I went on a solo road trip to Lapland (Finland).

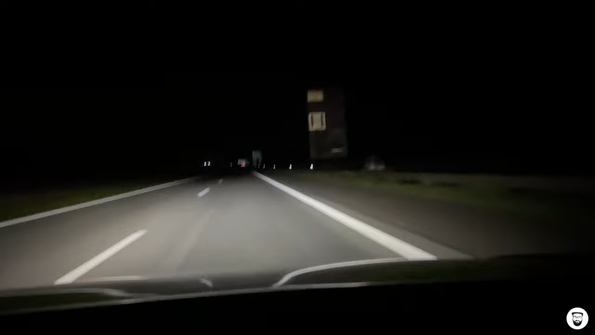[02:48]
so I'm on the road and as you can see I decided to start my little road